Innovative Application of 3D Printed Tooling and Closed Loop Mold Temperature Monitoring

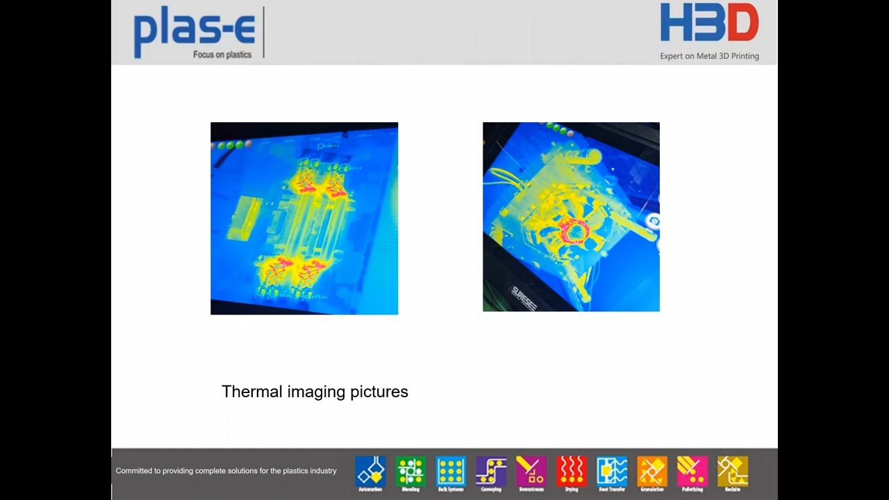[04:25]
And the right side is a kind of fan parts when making the injection. So this thermal imaging can monitor the injection process more stable. And this is an online monitor.